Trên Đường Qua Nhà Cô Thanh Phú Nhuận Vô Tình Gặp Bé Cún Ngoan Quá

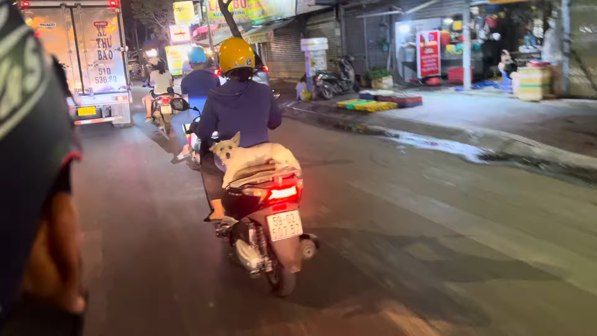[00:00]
Dễ thương không? Hello cả nhà. Hoa Hồng Đen đang đi trên đường ha. Trên đường đi qua Cô Thanh, Phú Nhuận. Thì ở phía trước nè, có một cái chó nè.
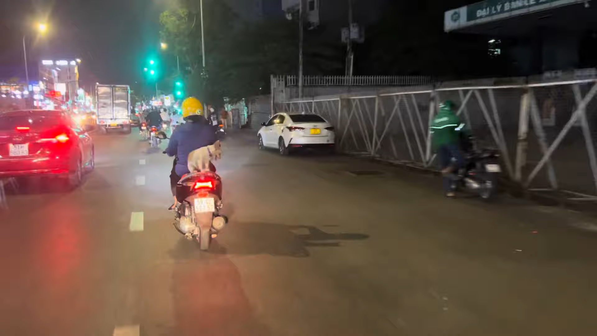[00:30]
Ok, xây đủ chơi chịu cho cả nhà. Cả nhà thấy không? Thật ra thì nếu mà cả nhà mình xem á thì sẽ có cô chú hay anh chị nào đó để lo sợ là bé sẽ té. Nhưng thật ra tụi nó khôn lắm cô chú, tụi nó ngồi quen rồi. Khi mà tại vì Hoa Hồng Đen cũng chở cứu hộ hoài à, khi mà mình chạy cái tốc độ mà nhanh tí xíu á là tự động nó sẽ tựa cái đích vô trong cái người mình á.
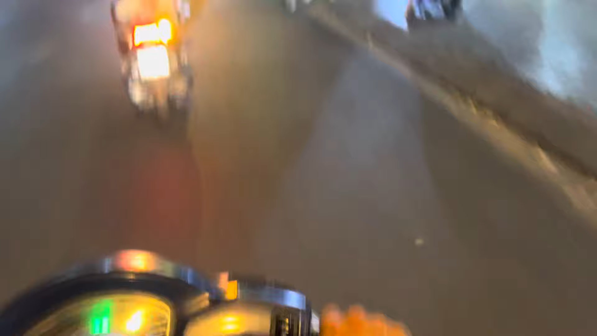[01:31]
hôm nay im gu rồi. Cứu hộ sao vậy con? Cứu hộ nó thấy không anh? Cứu hộ thấy không? Đâu thấy, thấy sao nó không sủa? Thấy ghê, chồm xuống rồi nó thấy rồi.
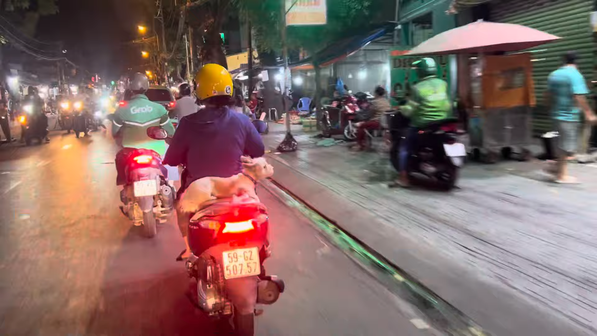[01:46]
Nè nè, kế bên nè, kế bên nè. Ê, sao chó đó nó không sủa chân ta?
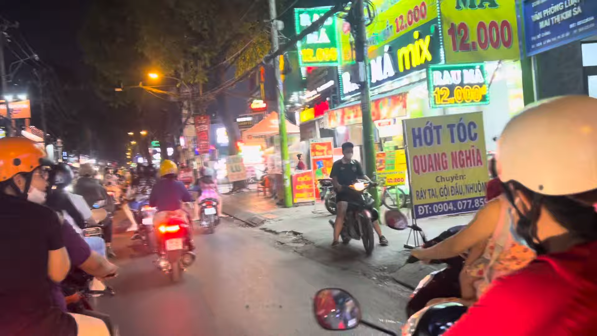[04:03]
Ủa, nó quẹo luôn hả? Nó quẹo, mình quẹo luôn rồi, bên kia quẹo rác xi nhan rồi kìa. Bảo chung luôn hả? Có không? Trời ơi, chung đường luôn.